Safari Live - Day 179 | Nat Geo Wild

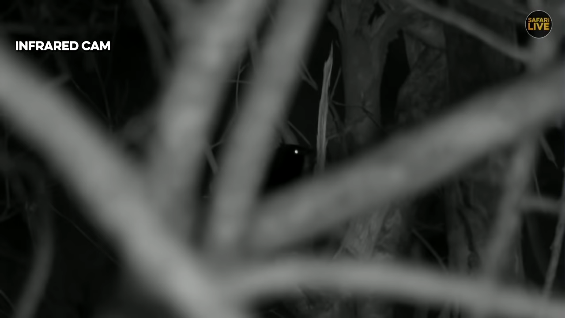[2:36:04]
here we go so there's the fork-tailed drongo that is now mimicking the pill spotted outlet it's just a bit difficult as you can see it's behind a branch
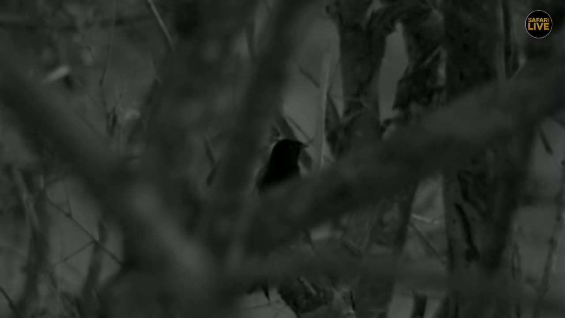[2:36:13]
how incredible is that what i've noticed with them is that they do the but they don't go see shall i do the call properly and let's see if it copies me
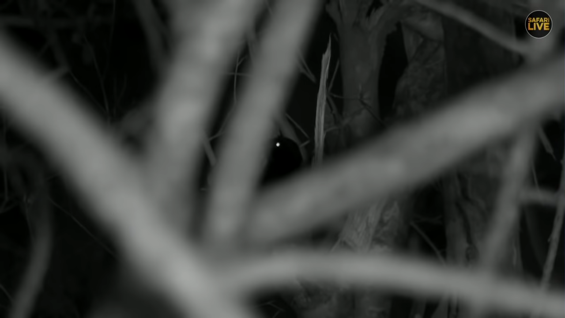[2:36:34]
how cool is that it's finishing off the call for me it's just just to the right there it is but for those of you that never believed that a fork-tailed drongo can mimic other birds here we go doing an absolutely sterling job this evening and they'll mimic a number of different things it is flying
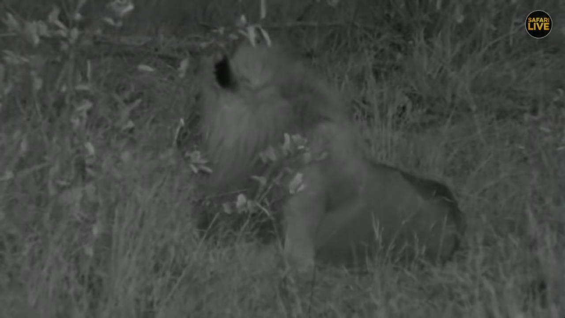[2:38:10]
we are with the evoker males we can see two of them right now the third one is where we left them this morning but they're slowly moving back sort of northish towards where we are parked right now i can't see the other one right now but that's fine we'll focus on the one we can see who he's hiding behind there
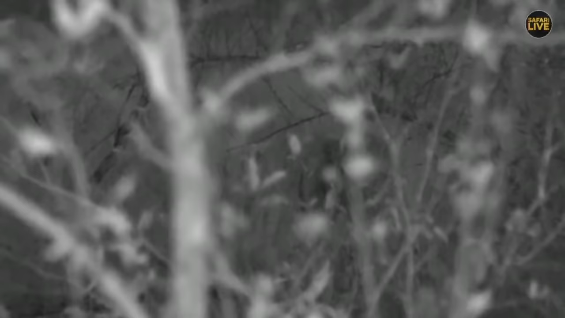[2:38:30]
somewhere somewhere there is another line there i do promise you this is the time of day to come and spend time with lions because um it's when they start getting up and moving listening smelling belly starts to growl then hopefully they will start calling for us wouldn't that be something
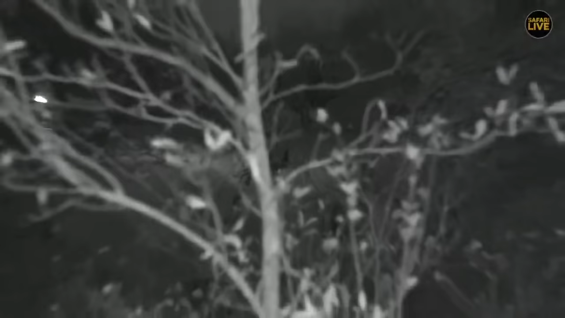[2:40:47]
so we can maybe see him obviously
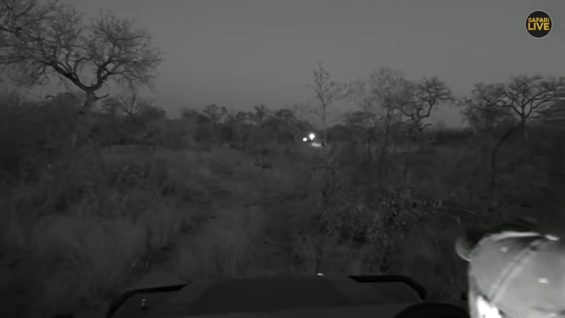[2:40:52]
sorry lukey i didn't quite hear you there
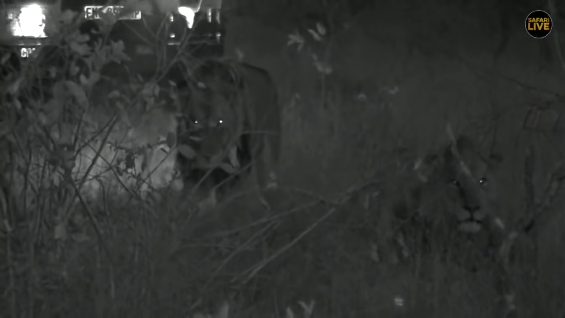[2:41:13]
that's a really good idea i mean a good question i mean my opinion excuse me oh hang on what did he do
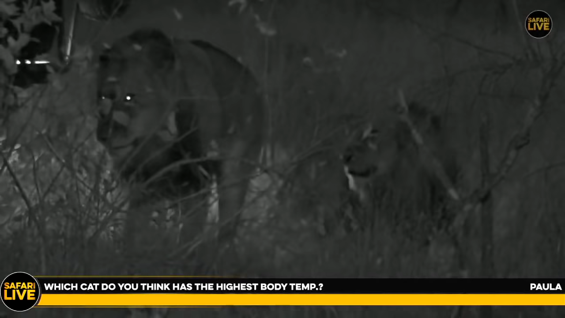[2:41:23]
there he's doing a bit of a scent marking there he's claiming this land there's a as i said one of the other game viewers there looking at these lions as well there's the yawn that's going to mean he's going to stand up is it going to stand up so paula wants to know which cat has got the highest body temperature now you know i think the bigger the cat is the higher its temperature can be and the smaller the animal the more fluctuation in the temperature there is
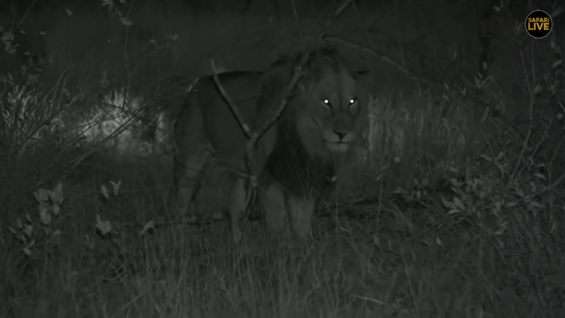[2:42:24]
you don't look so tough anymore do you big guy so now one of these lines this morning had a really weird growth off of his left testicle and uh one of the viewers now as he was very very kind to go back and spend a lot of time she's got a lot of time to to look back at lion body parts thank you for that and took a screenshot of of um their growth and we don't know what it is i have no idea what it is
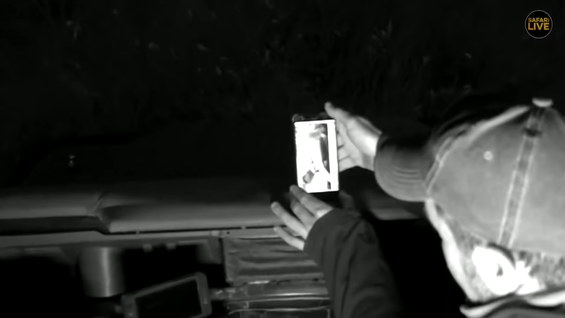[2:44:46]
it's very difficult with the light though but there is the the back of him obviously the
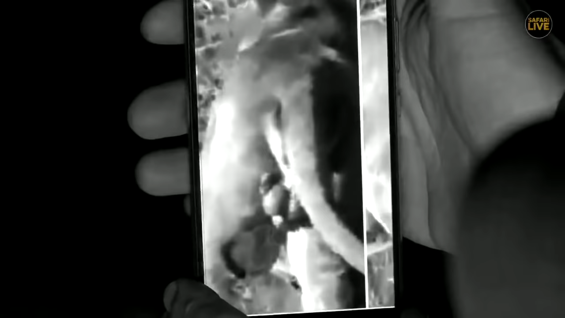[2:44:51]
tail i don't think we need too much identification but what is that up there here is his two genitalia and there is the penis sheath over there and then
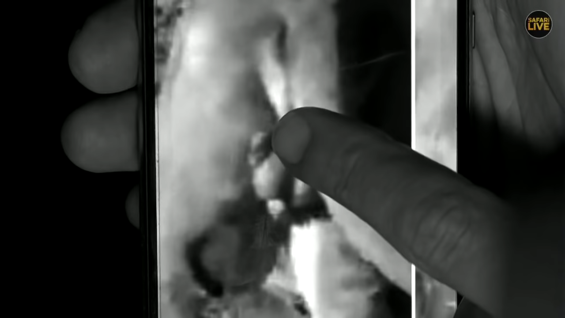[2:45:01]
there's something there that matched the color of his fur almost looked like a growth from inside there was nothing on the other side i saw that clearly with my binoculars so if
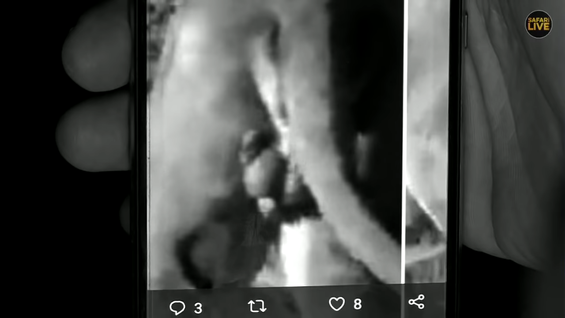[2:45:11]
any of you out there know what this is please let us know i
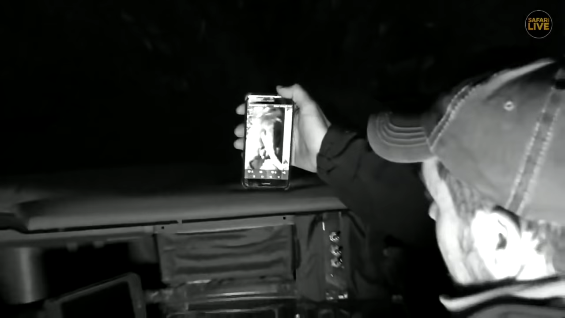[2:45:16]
have no idea i can't say i've spent too much time looking at the private parts of the
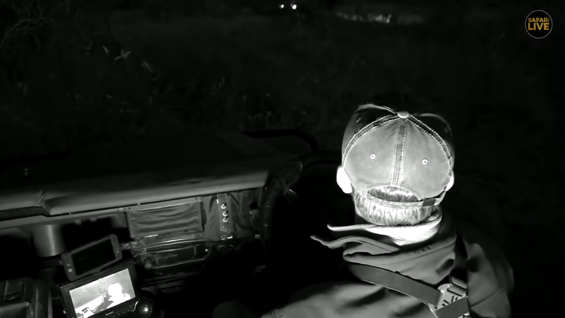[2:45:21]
lion but i've never seen that before in my many observations of them
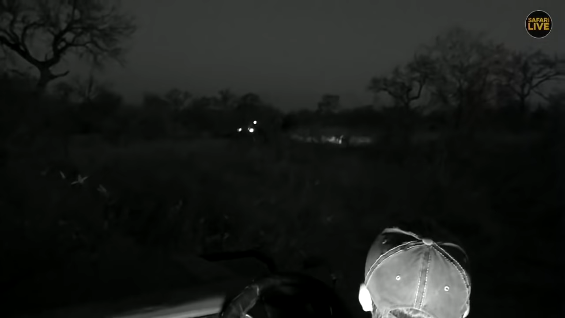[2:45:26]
okay is that one moving no still quite stationary
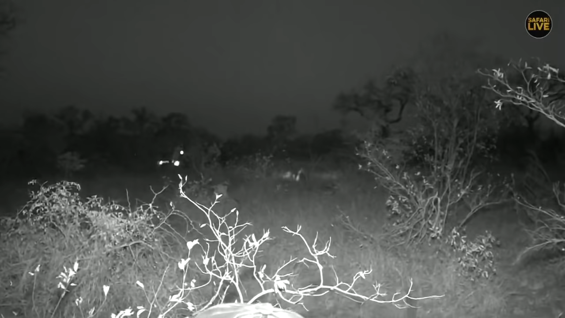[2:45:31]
they're listening to the night choruses and no doubt will be listening far off for any challenges that might be placed out in the distance not a book look at those beautiful beautiful eyes sorry about the stick i did reposition so as to get the other two males walking which is what you as a guide try and do for your guests is to position a